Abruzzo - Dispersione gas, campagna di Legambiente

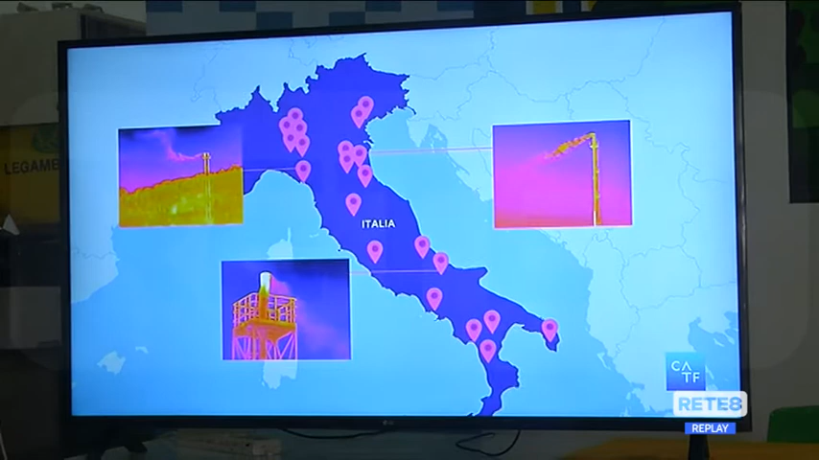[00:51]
Noi disperdiamo attraverso le infrastrutture, stime che variano dall'1 al 3%.
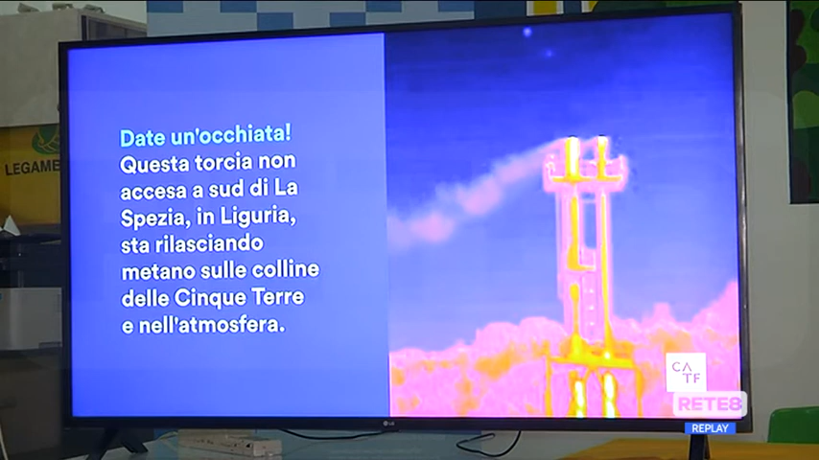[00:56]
La gran parte di queste dispersioni, come si vedono anche dai video che ha fatto la Clean Air Task Force, arrivano da mancate manutenzioni, cioè buchi all'interno di depositi piuttosto che all'interno dei nostri gasdotti.